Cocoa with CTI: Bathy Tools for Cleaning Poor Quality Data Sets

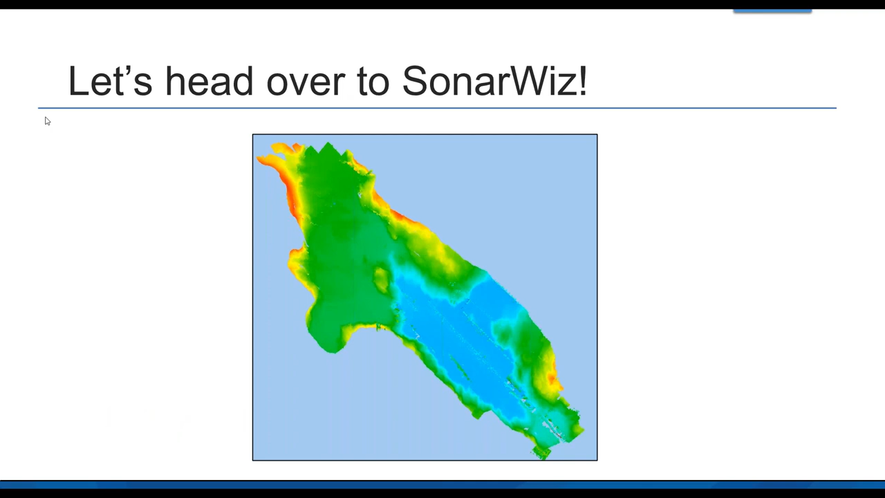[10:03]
I've got SonarWiz open here. So, here's the same data set that I was looking at in the video earlier.
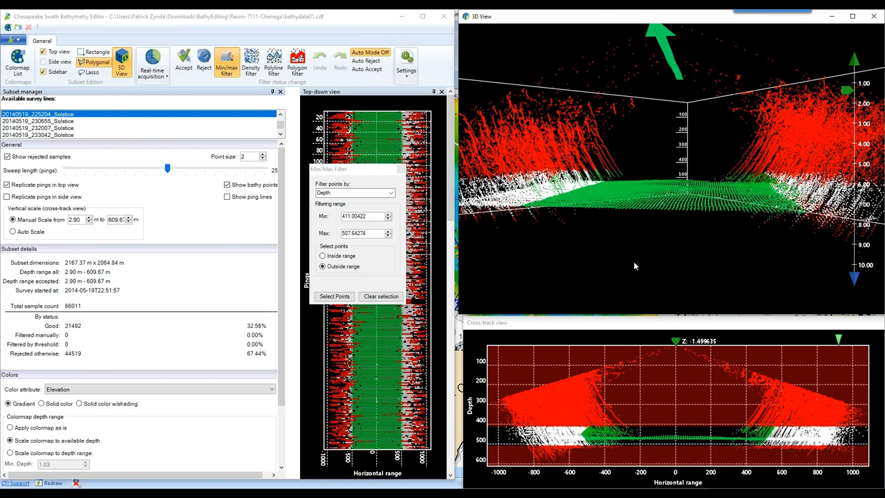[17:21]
so that means I need to choose whether I want to accept or reject all the selected points. I'm going to reject them. And before I uncheck this show rejected samples, because once I've removed them, I don't necessarily want to look at them more. I want to recover some of this data that my cutoff range filter ended up hacking off here. So I'm going to use the same min and max filter, except I'm going to use the inside range option.
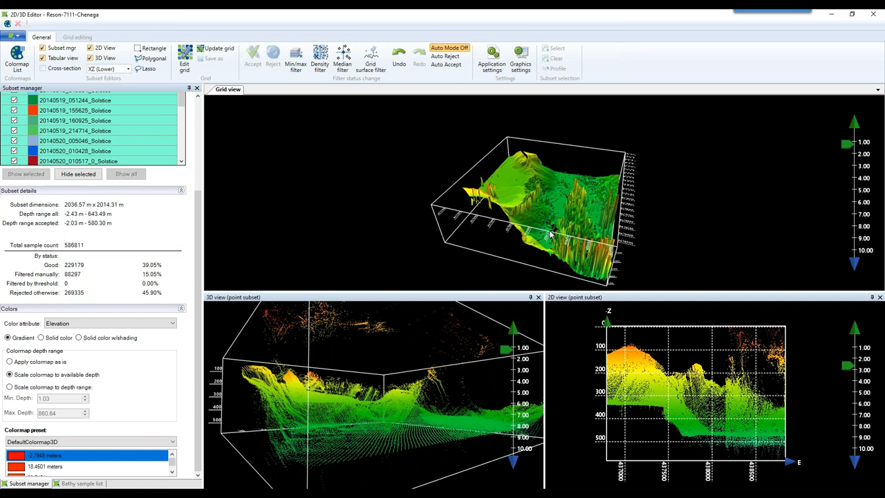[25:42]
Looking a little better. Now, let's start to use some of the automatic filter options. First, let's use this edit grid option here. So that will open up the grid view as the main display. And there are two options here I want to take a look at. We have an interpolate function and a remove spikes function. And obviously we have some decent spikes here as the gridder was unable to look past the noise that was prevalent in the water column here.
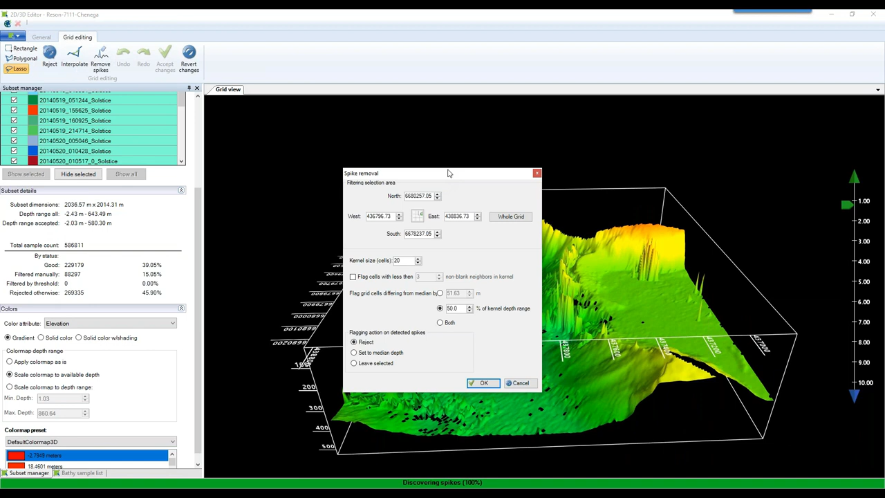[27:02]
I'd be selecting them out there. Let me try. I want to just reject these. There we go. So because of the density of this noise in the water column, we weren't able to pick up a lot of these spikes, but we did get a good amount of them. This is really useful, especially when you have singular flyers that are causing some of these spikes. This tool can be really useful. Now, the problem is, is that now that we've removed those spikes, we have a lot of holes.
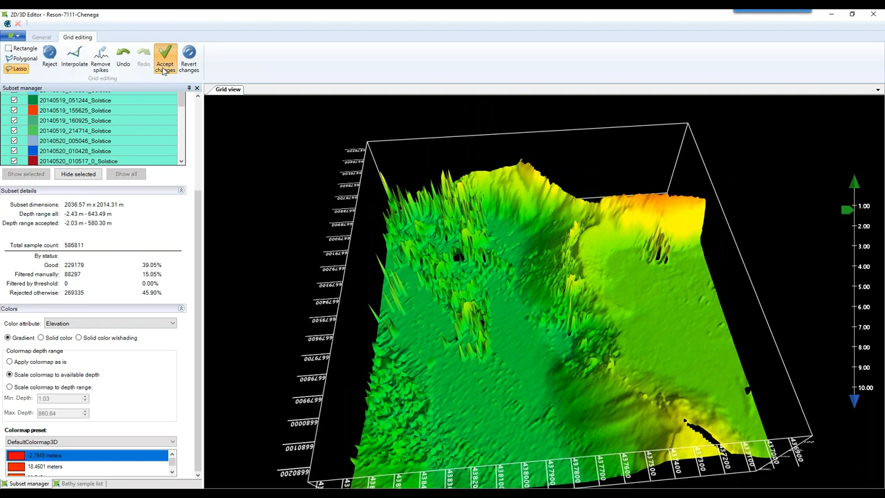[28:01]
And that was able to interpolate most of the holes. There's a big one here, but we can, we've got some other tools outside of this editor that we can take a look at. So if I'm happy with how I've edited this, I can accept the changes and I can move back to the point cloud. And there's another option I want to look at, which is the grid surface filter.
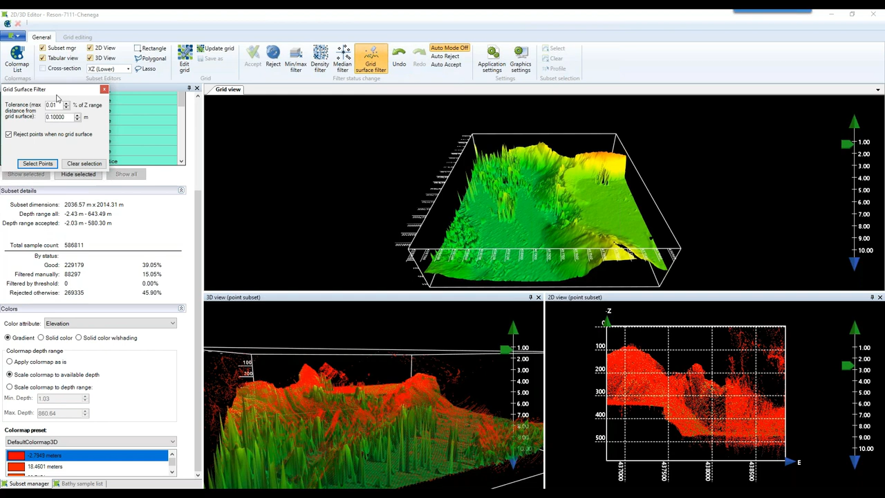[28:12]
Now, this is a great option. This will take the grid view that Sonarways has created. It will bring a subset of the image here into the 3D point cloud. And then we can filter points that don't correlate with a percentage of the Z range from the grid using this filter. So you can see right now with 0.01%, the lowest it can be, it's picking up almost every point. But as I increase this,
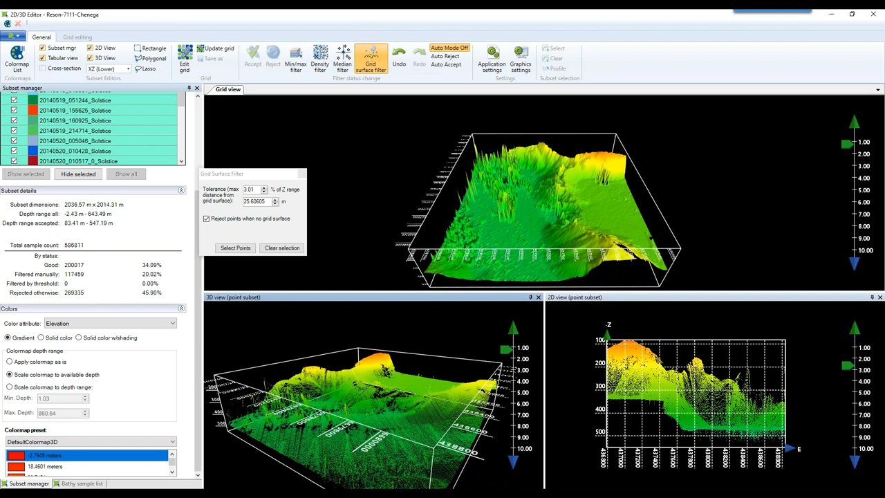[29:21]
And I was able to get a decent amount of the noise done. And then you can, this is a step-by-step process. So then I could update the grid, interpolate and then retry.
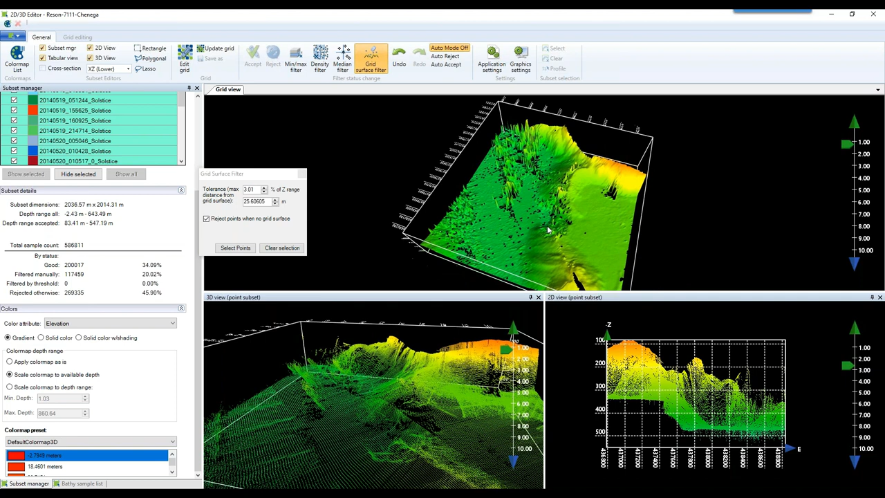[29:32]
And that's a pretty time intensive process. There's another option we can do. There's a whole nother mode for the grid editor that I wanted to show off.
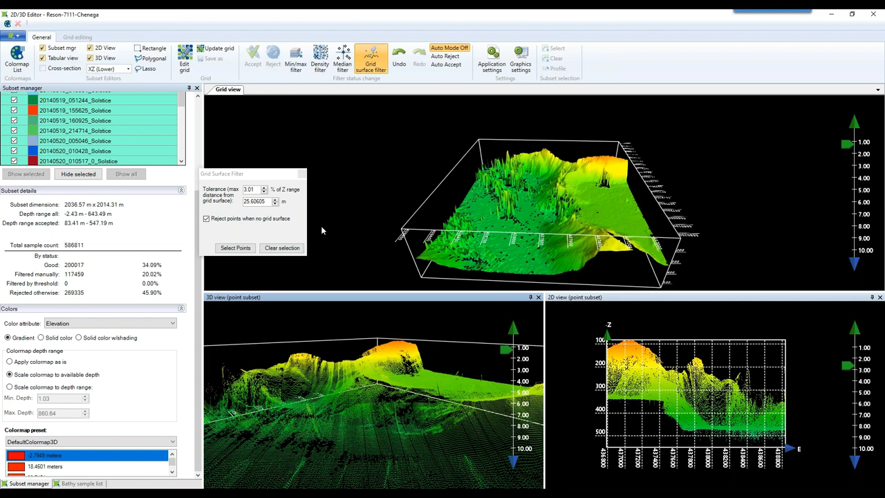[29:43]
Instead of, close this out. Instead of allowing SonarWiz to make that grid from the point cloud that I selected,
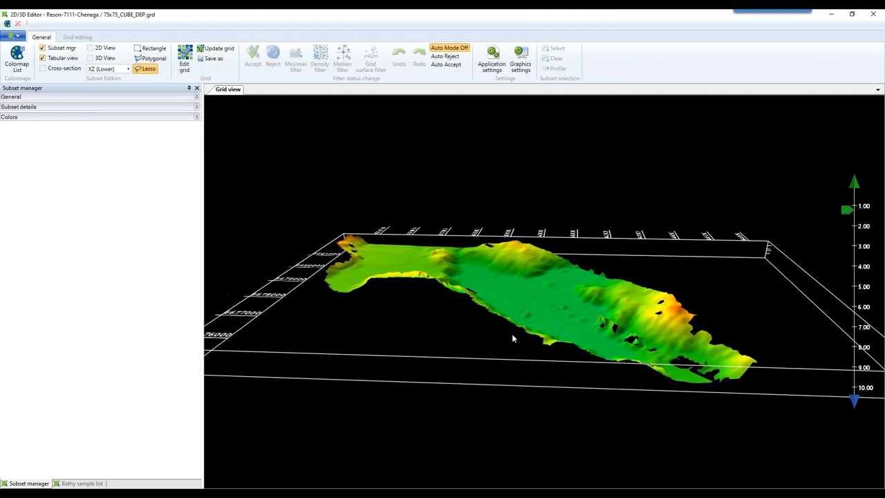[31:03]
Now right off the bat, it's not going to show you the point cloud because this is a way too large, but you can already tell that this grid has much less spikes than the previous one. To start off with, I'm going to use the same edit grid function. I'm going to interpolate through these holes. I think 100 by 100 will do it. Let's try that. Yeah, perfect. So now I've got a decent surface to work with here. I'm going to accept these changes. And one of the cool ways to do this is I like to zoom out and try to get a decent map view.